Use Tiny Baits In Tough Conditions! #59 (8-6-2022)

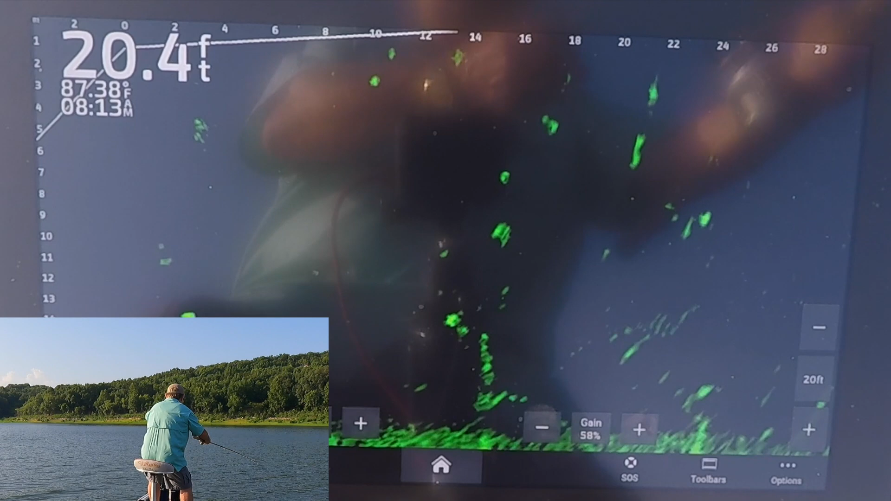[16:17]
On screen: depth 20.4 ft, water 87.38°F
There he comes. Yeah, he came after it. Yeah, there we go. That's a good keeper.
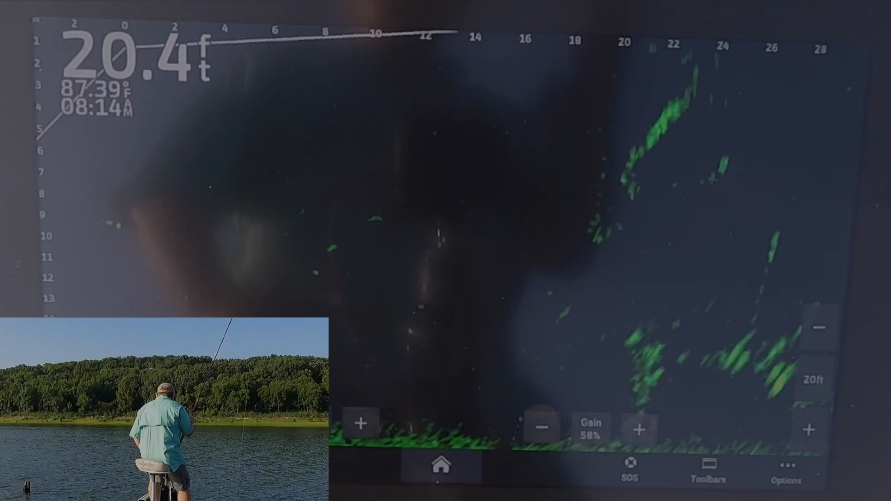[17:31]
On screen: depth 20.4 ft
Saw a tree out there with looks like a lot of stuff on it, but I'm gonna go back. There's still some more on this one, I think. Now, where were those others?
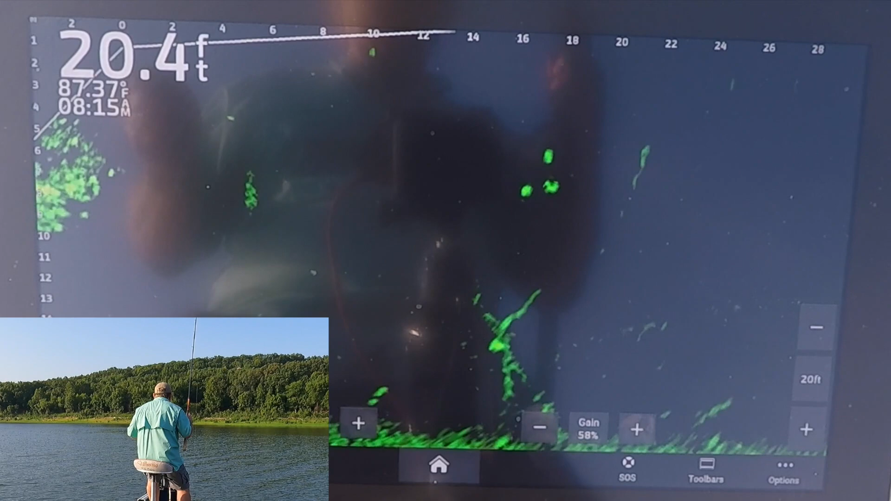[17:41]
On screen: depth 20.4 ft, water 87.37°F
There's some more with that one. Got my trolling motor right up against the stump here. It's kind of blocking my view of what I'm wanting to fish for.
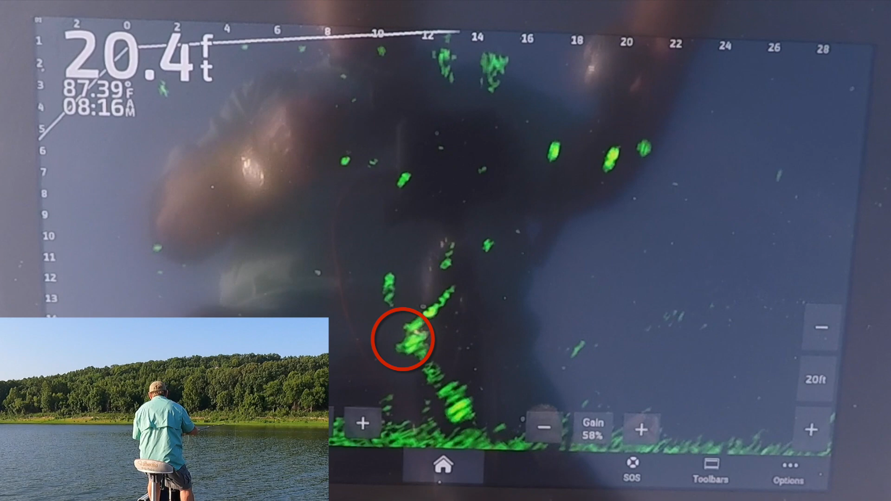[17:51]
On screen: depth 20.4 ft, water 87.39°F
Right there is what I want to fish for. Come on. Yep. Yep.
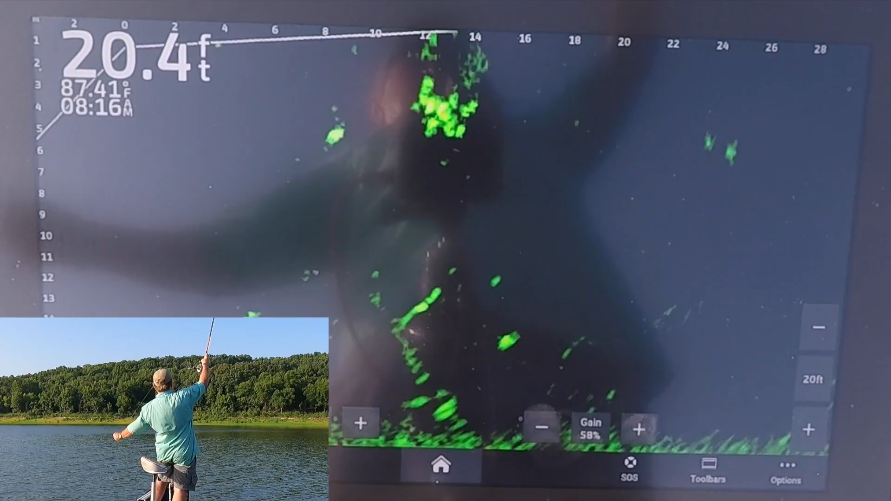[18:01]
On screen: depth 20.4 ft
Yep. I knew there was another one in there.
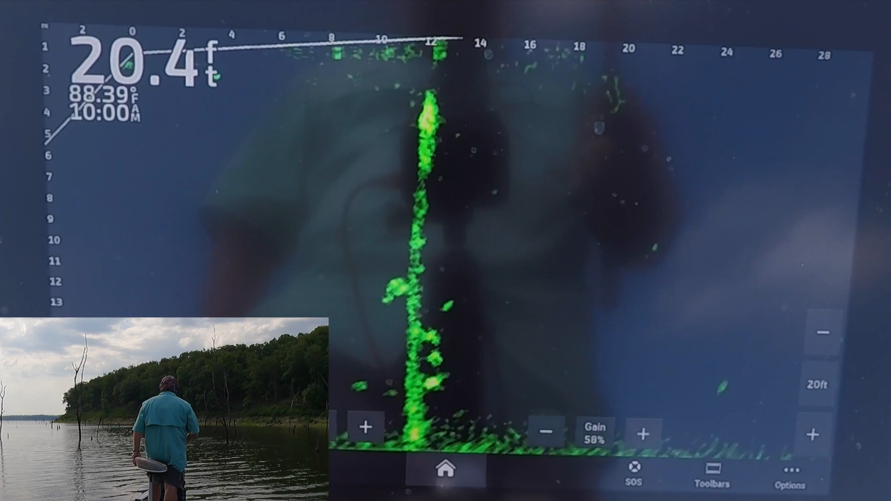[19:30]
On screen: depth 20.4 ft, water 88.39°F
Come on. Ah, oh, I'm on.
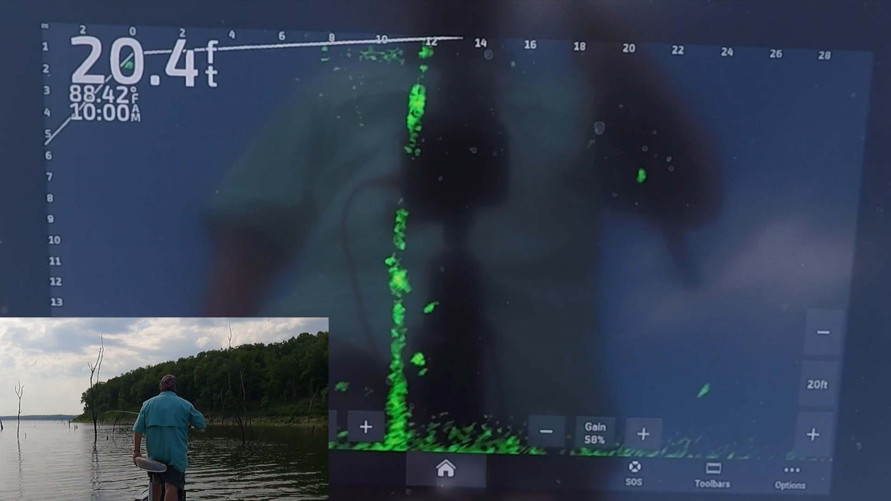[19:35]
On screen: depth 20.4 ft
Got him. Oh, yeah. There we go. Had it up against the tree. Couldn't get it off.
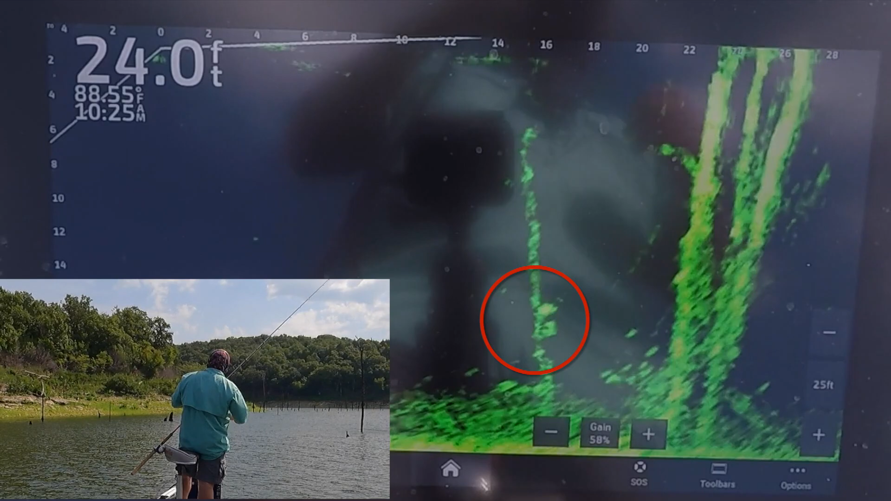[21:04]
On screen: depth 24.0 ft
There's some fish on that stick up right there. They're not very big, but they're keeper fish, I do believe. There's two of them stacked up there. The wind's picking up. Let's see if we can get up here and get a jig on them.
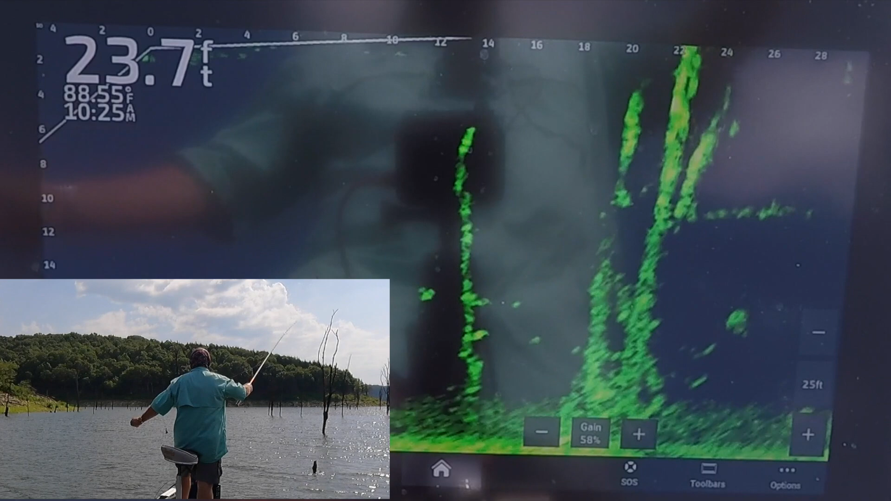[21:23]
On screen: depth 23.7 ft, water 88.55°F
They kind of go in and out of focus depending on my angle.
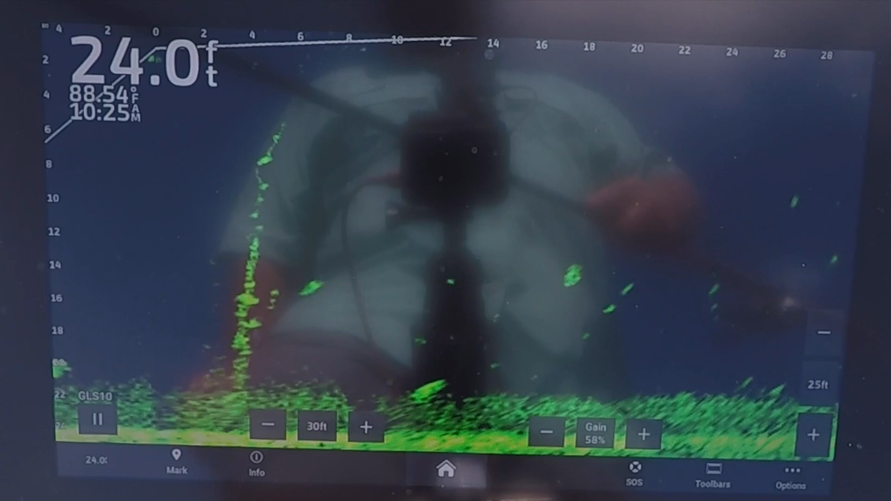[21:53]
On screen: depth 24.0 ft, water 88.54°F
There he came out and got it. I told you he was a keeper.
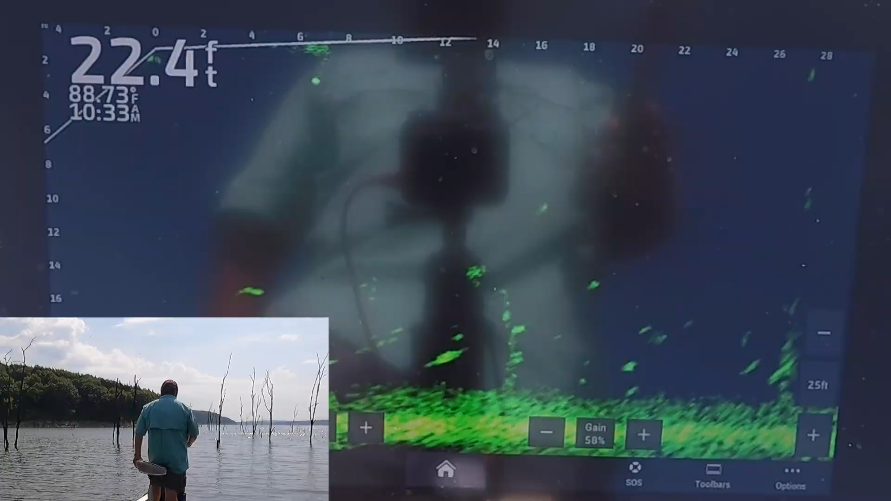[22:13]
On screen: depth 22.4 ft
Okay, there's one on that stick up. Question is, will he bite?
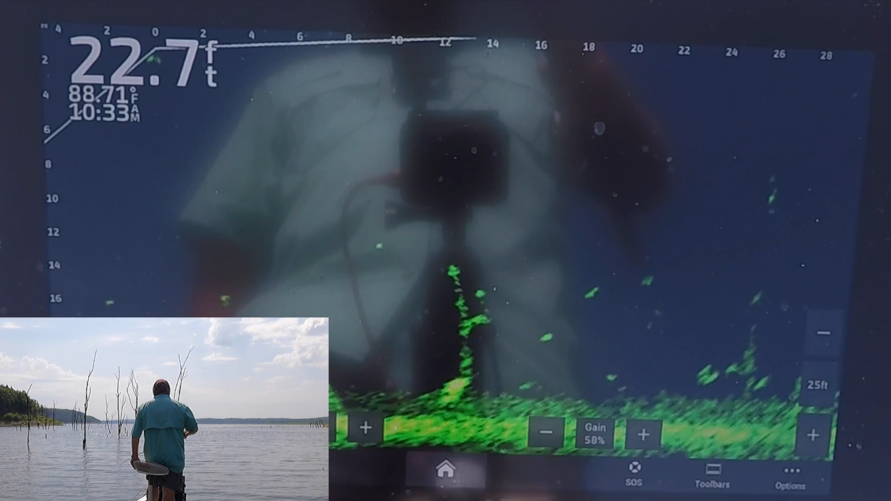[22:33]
On screen: depth 22.7 ft
Yep. Well, yep. He followed it off and got it.